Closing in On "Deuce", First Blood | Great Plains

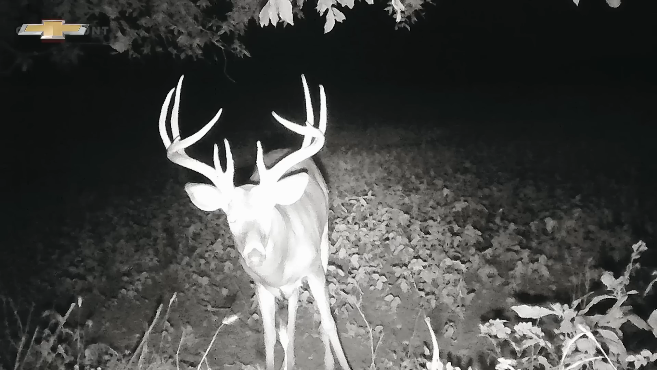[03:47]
He's an awesome deer. I've had pictures of him for the past 3 years and seen him